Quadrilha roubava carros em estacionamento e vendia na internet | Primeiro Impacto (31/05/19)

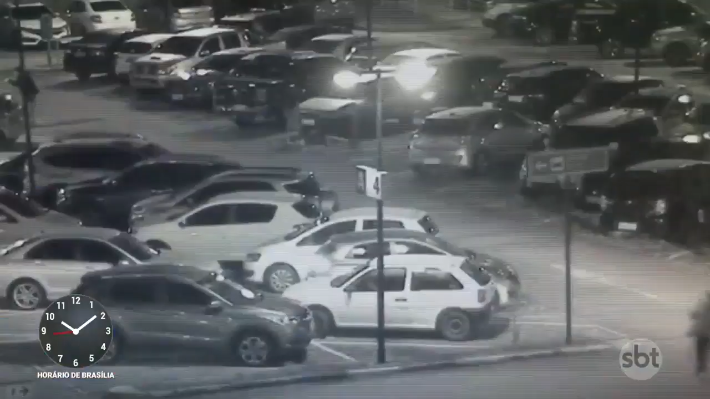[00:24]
As imagens das câmeras do aeroporto mostram o momento em que parte da quadrilha é presa. Os policiais civis surpreenderam 4 ladrões e recuperaram 3 carros que já tinham sido clonados para a venda.
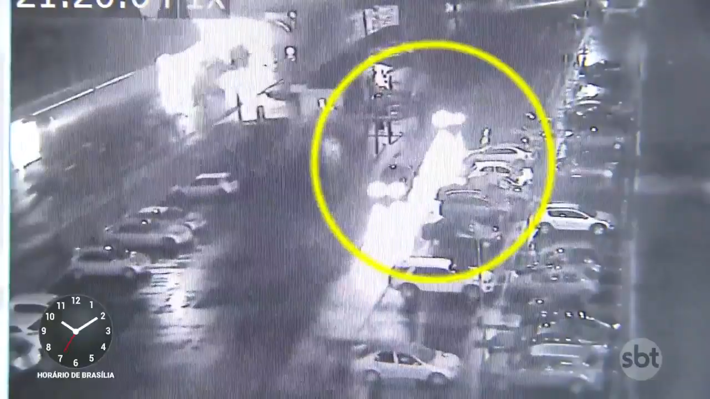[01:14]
O bandido para o Sandero numa vaga e espera que o comparsa estacione o veículo roubado.